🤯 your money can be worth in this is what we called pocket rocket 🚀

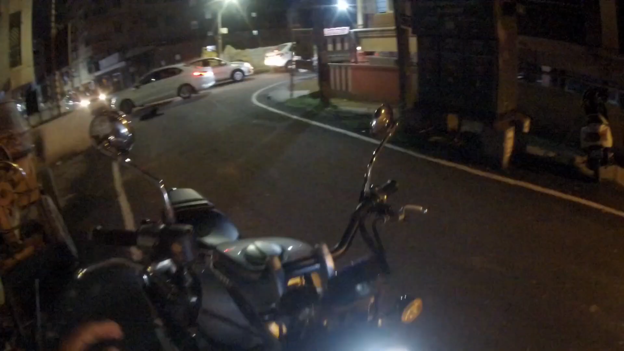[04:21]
LED सेटअप मिलता है और इंडिकेटर्स देखते हैं हेलोजिन होगा मेरे ख्याल से।
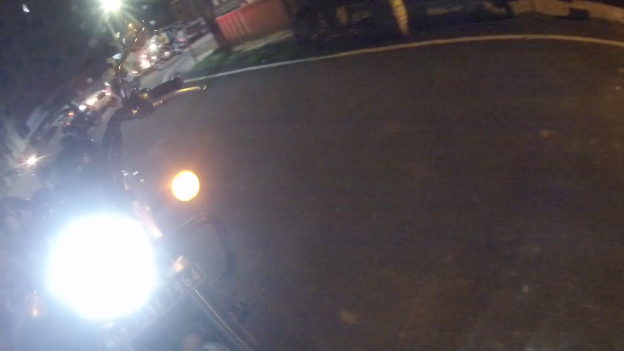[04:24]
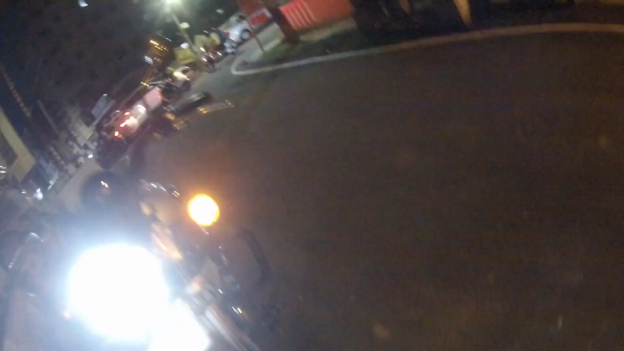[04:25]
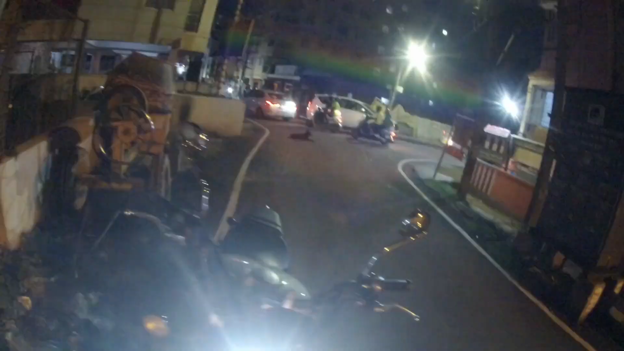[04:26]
हाँ हेलोजिन है, ये भी हेलोजिन है और बैक साइड में भी हेलोजिन है, लेकिन